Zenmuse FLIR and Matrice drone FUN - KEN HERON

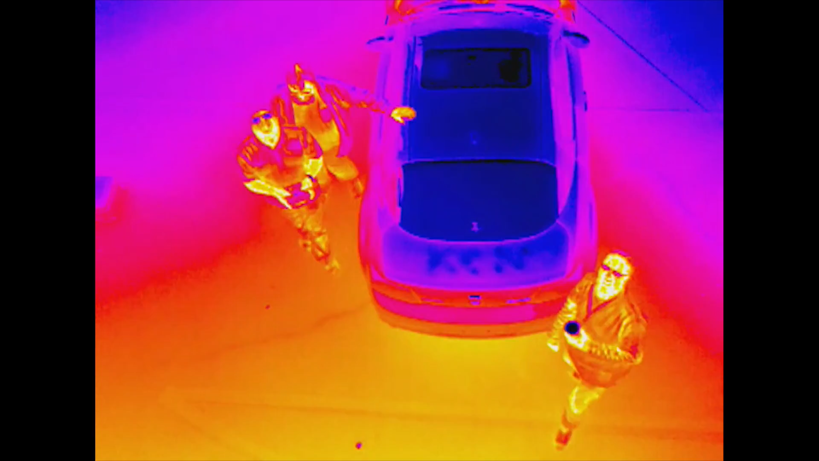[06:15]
All right, can you see, uh, you can see this? Oh yeah, you can see the cold.
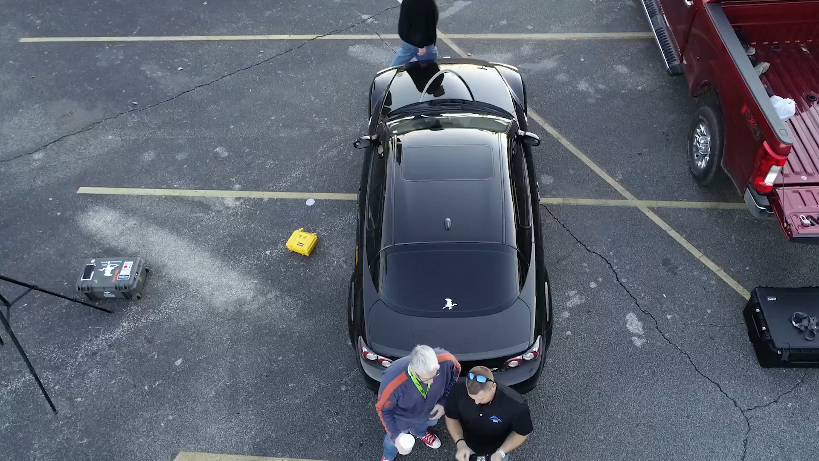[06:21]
So this is my hand and it's warm.
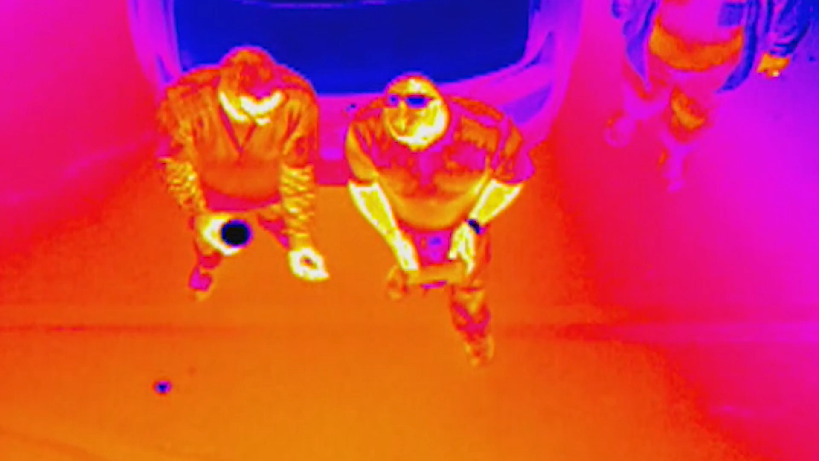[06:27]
This is my hand holding ice. And this is me dumping ice out on the ground.
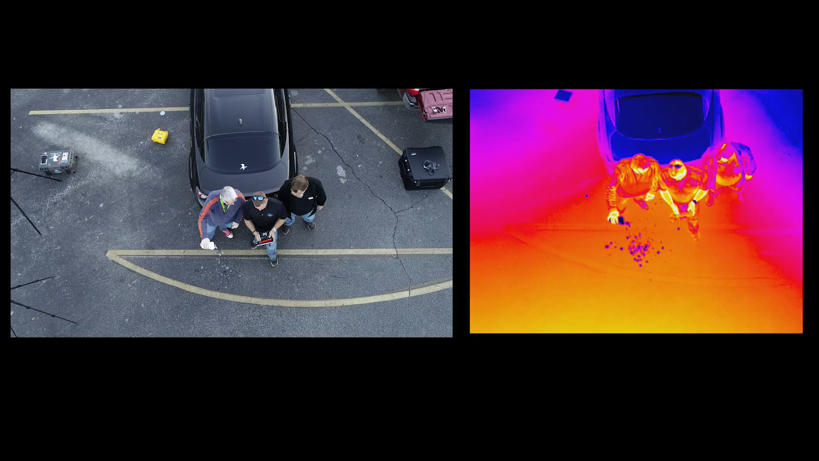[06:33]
That's so cool, man.
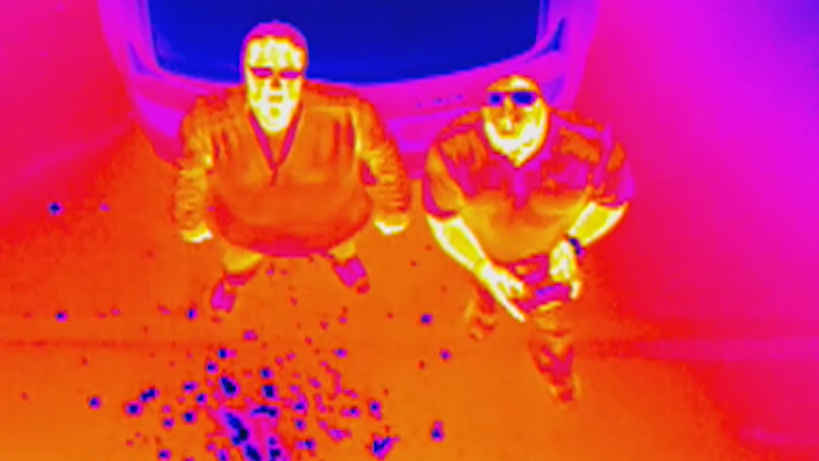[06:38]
What hand did I hold the ice in?
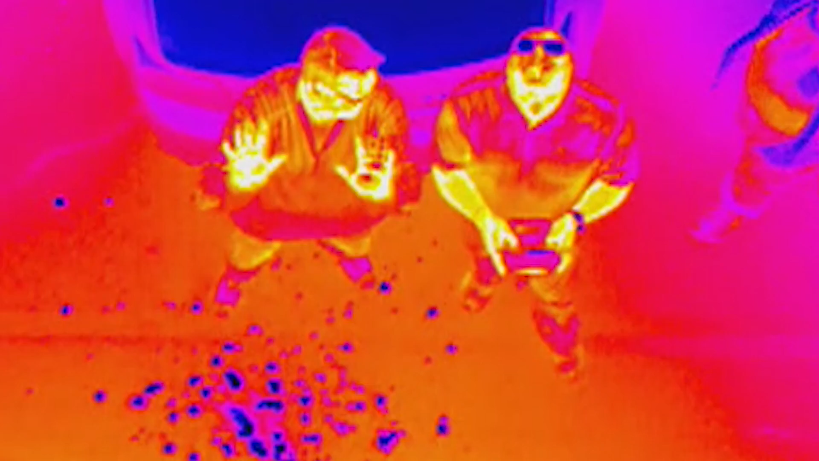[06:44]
That's awesome. That's awesome. Kids, please don't try this at home.
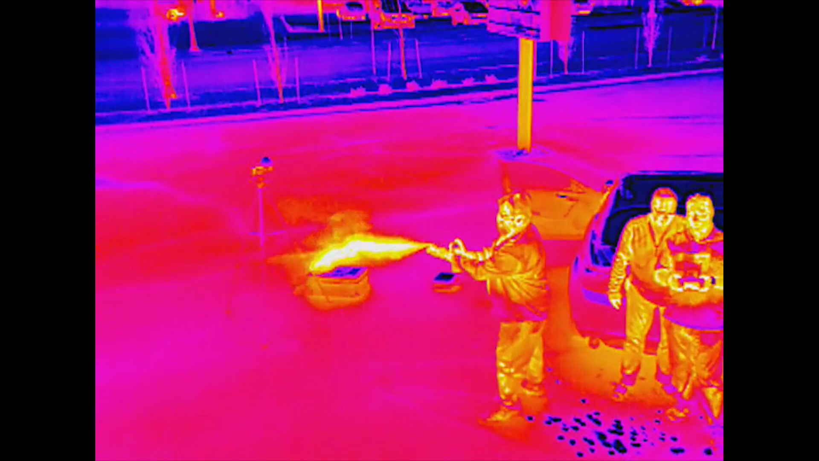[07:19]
Oh man, that's so cool. So are we going to visit the water tower now?
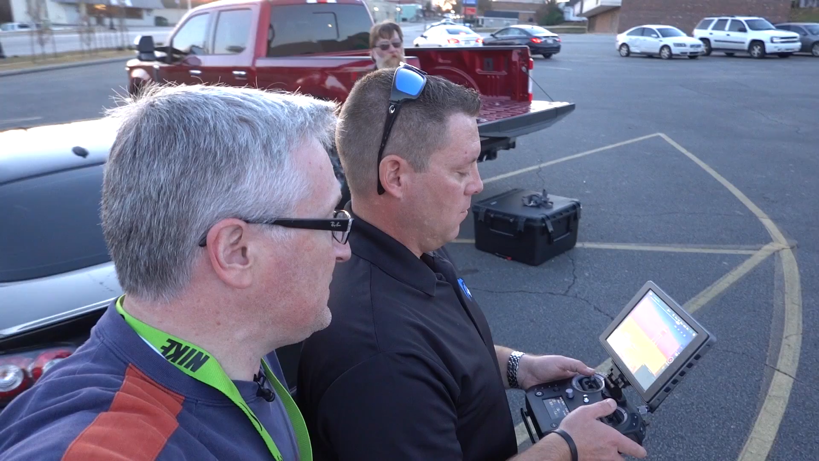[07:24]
Yeah, we'll go check it out. All right.
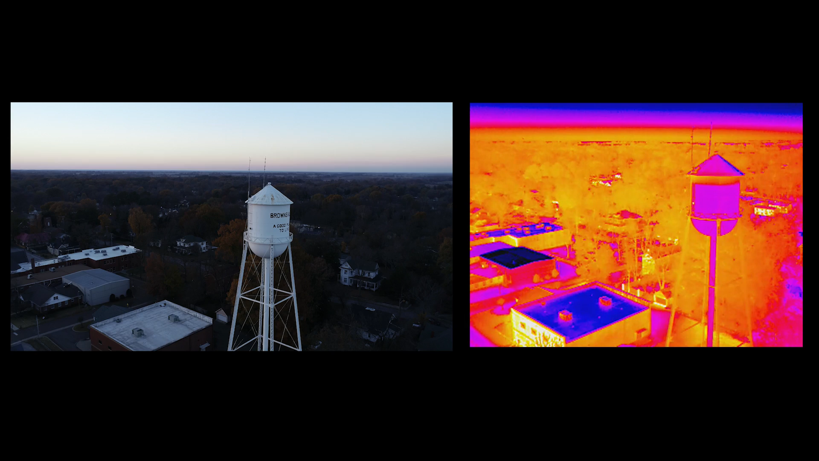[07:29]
So you can obviously see it is a little colder than the rest of everything else. And that's just because of the metal, not because of the water in it.
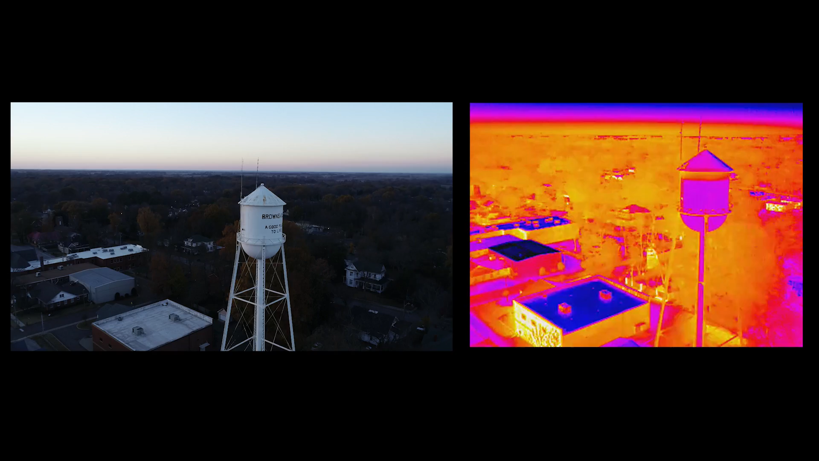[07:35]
Well, do you see how the steel structure? Oh yeah. The pipe that goes down the center is actually colder?
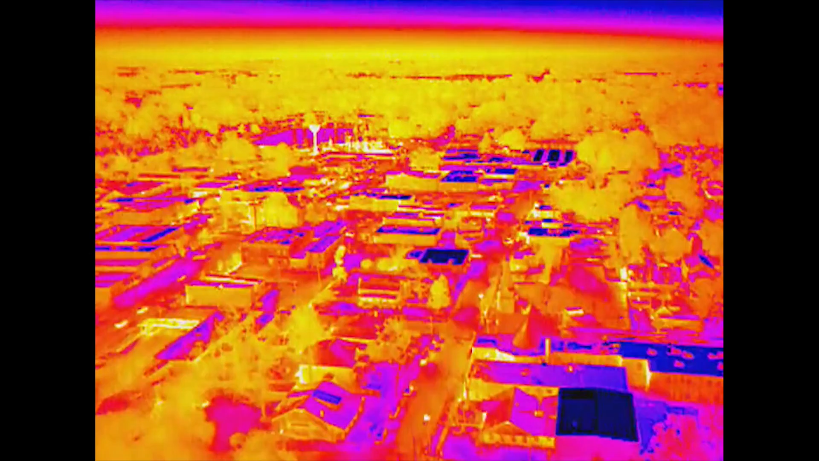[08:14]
Yeah. So the pallet that we're actually in right now is, it's a lava.
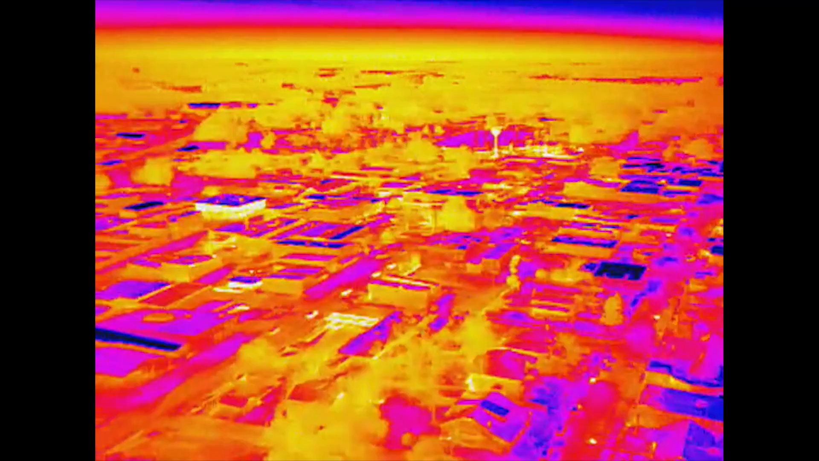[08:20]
It's a glow lava. And that jerkin that you see, DJI has not yet fixed that. So that's just a thing. That's just a quart.
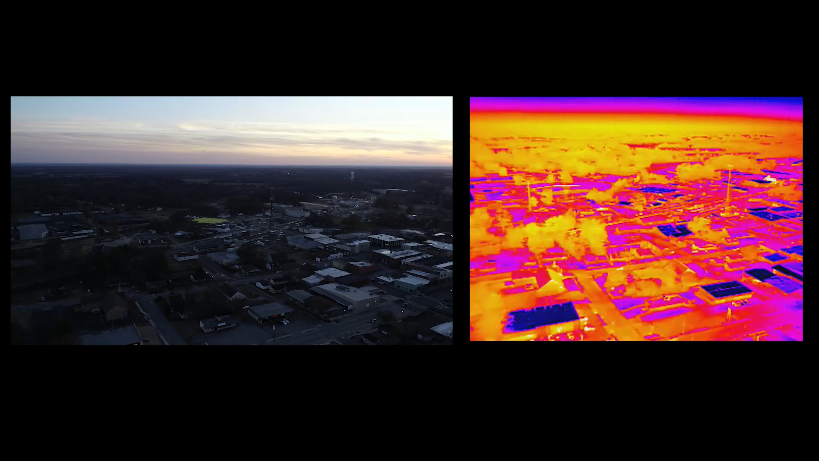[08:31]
I mean, you can see on the roofs, like where they did tarring. Yeah. That's what a great thing. What a great thing.
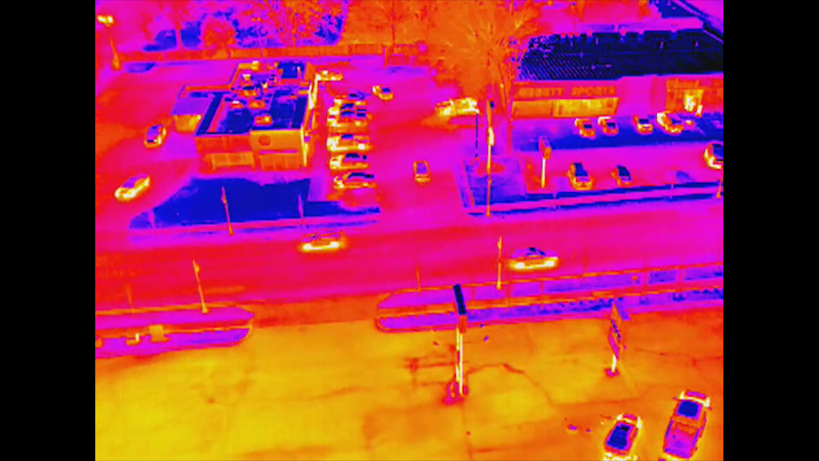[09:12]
Uh-huh. And it actually tells you the temperature. Of whatever's in front of it. That exact spot. That's cool. So this is your, this is your isotherm, your radiometric isotherm image. And it's the red is showing the hottest point in that image.
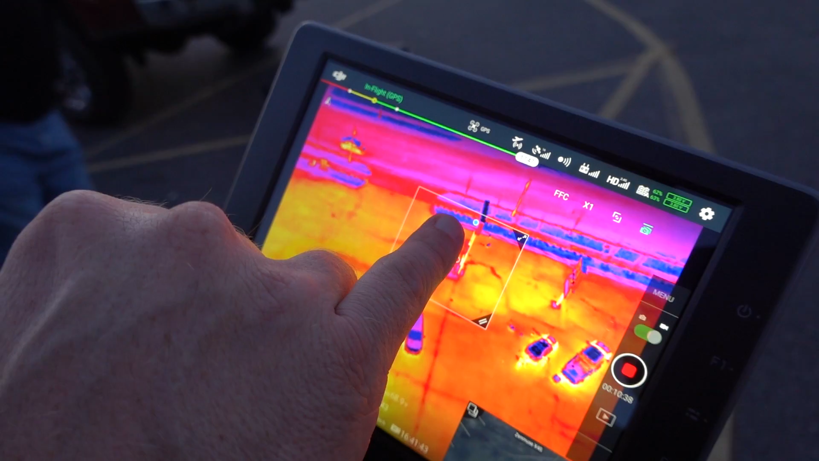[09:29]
And the blue is the coldest. And you can expand your box and I can go look at this car and this will actually find
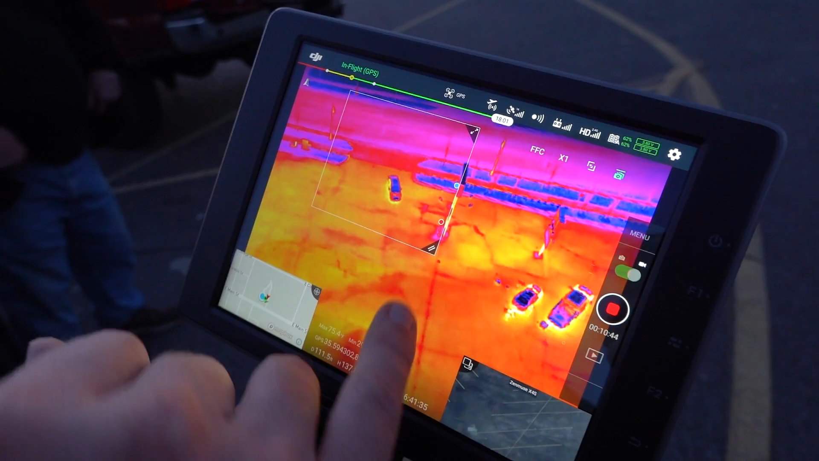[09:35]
that car for whatever temperature that you set.
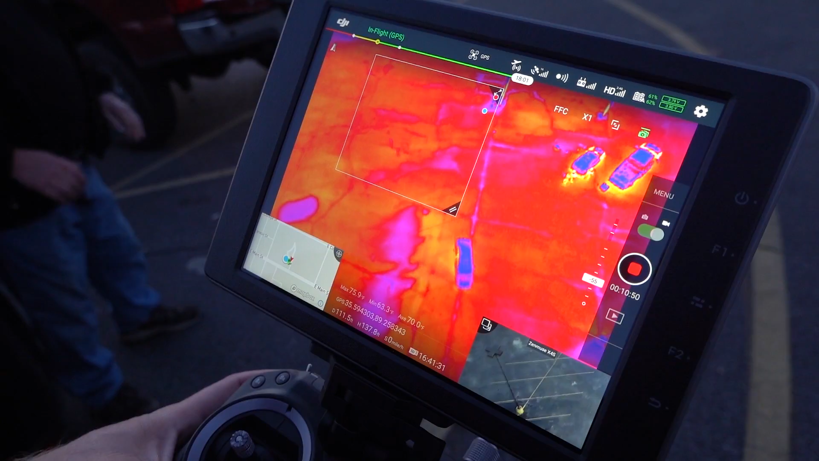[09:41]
Currently, currently I have it set for 76. And the reason I have that set for 76 is because of doing roof inspections for houses on the weekends.
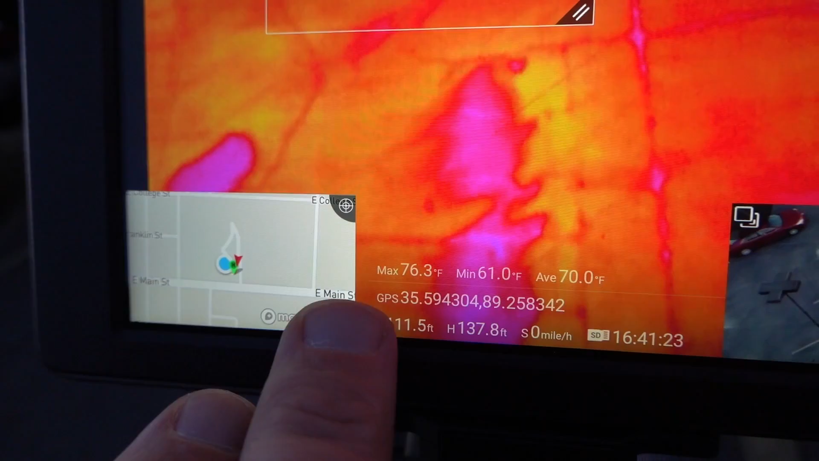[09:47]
On screen: max 76.3°F, min 61.0°F
Uh-huh. When you turn that up to 120, it'll actually show you the heat coming off of brakes,
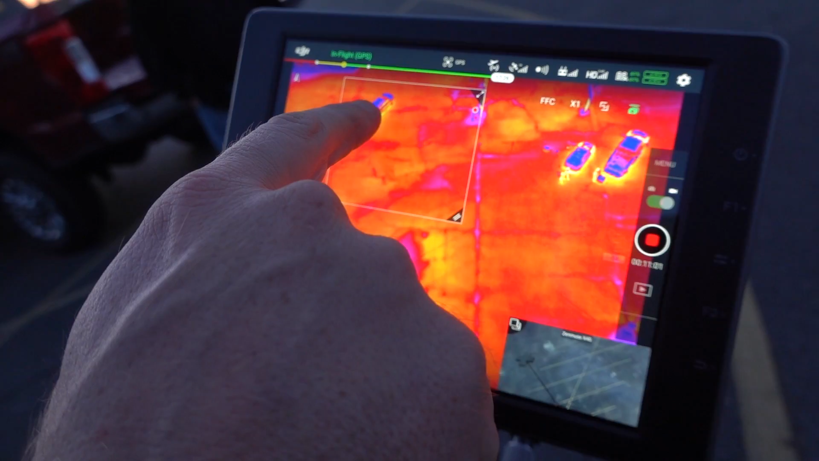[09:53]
exhaust engines, things like that. Let's fly over to Burger King and see if they've got their burger things going. Because you can see how hot the engine is on that truck.
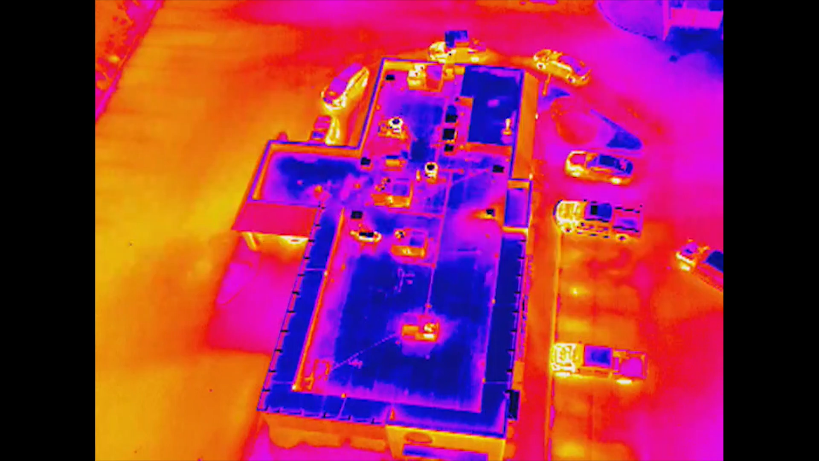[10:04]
Yeah. Oh, yeah. And then you can see the, the air come or the, you know, off of the grill, off of those two places.